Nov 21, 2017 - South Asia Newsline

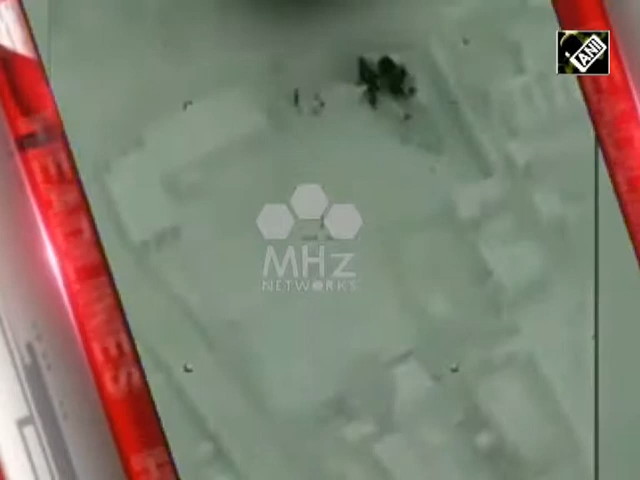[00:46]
And joint US-Afghan airstrikes target Taliban's opium factories in Afghanistan.
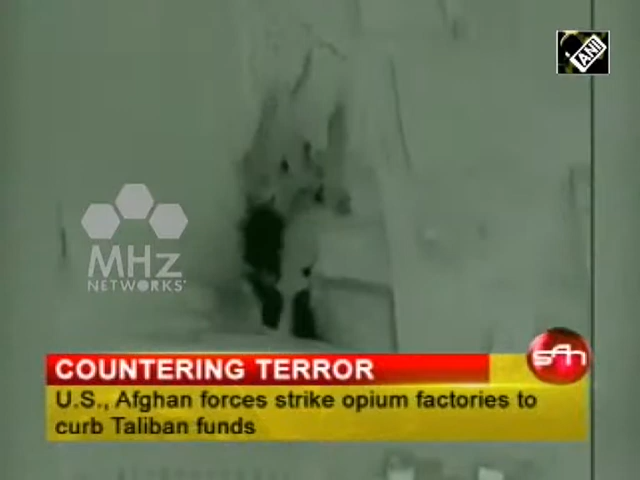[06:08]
US and Afghan forces have launched joint attacks on Taliban opium factories to try to curb the insurgent group's economic lifeline, the commander of U.S.
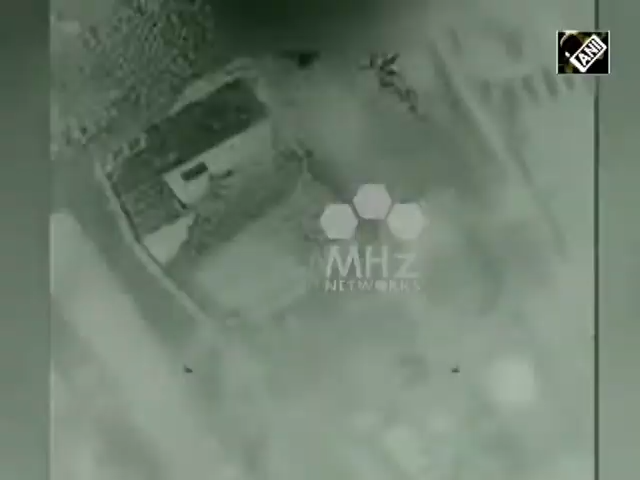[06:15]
forces in Afghanistan said on Monday.
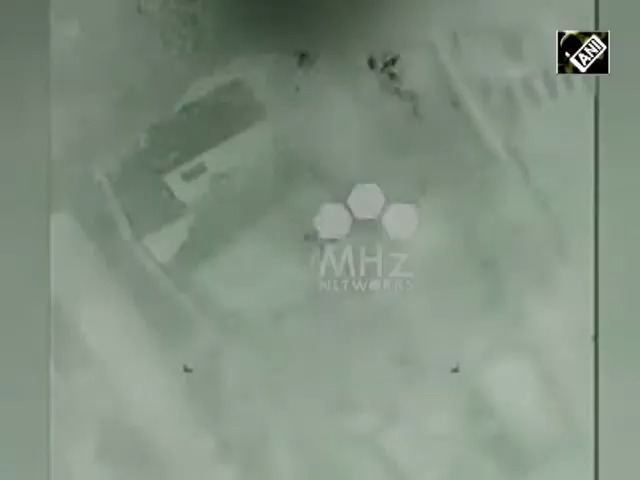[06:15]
U.S.
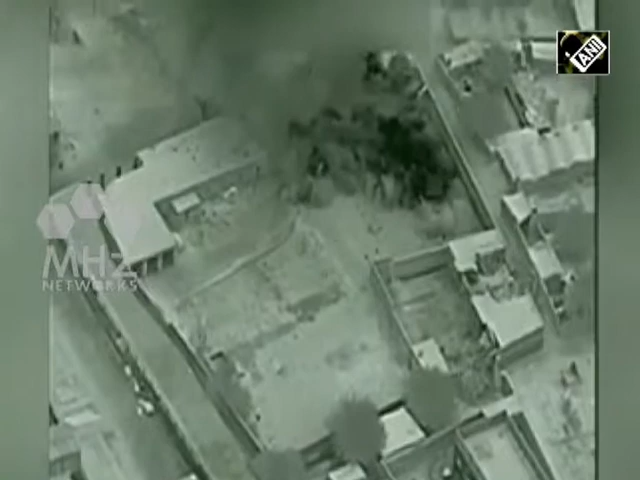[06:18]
Army General John Nicholson showed videos at a press conference of targeted
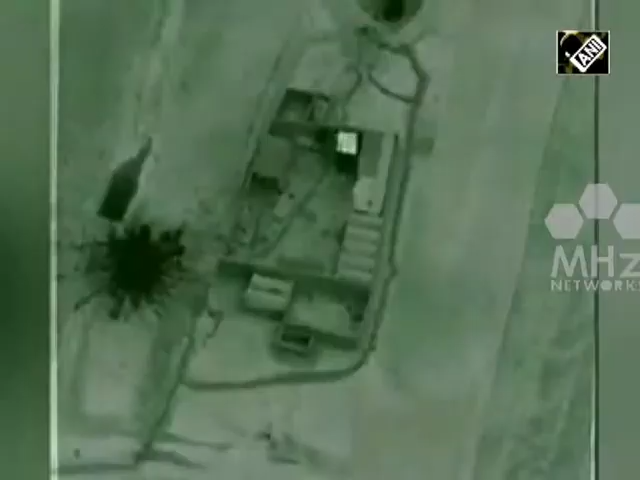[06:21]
aerial strikes conducted on Sunday against
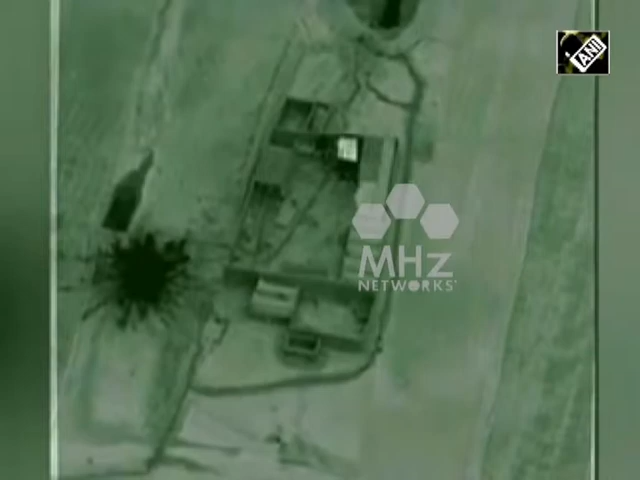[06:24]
what he described
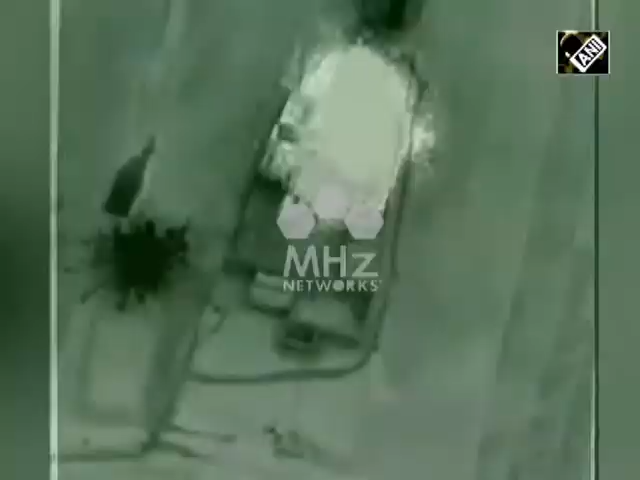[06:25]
as Taliban drug factories in Afghanistan's Helmut province.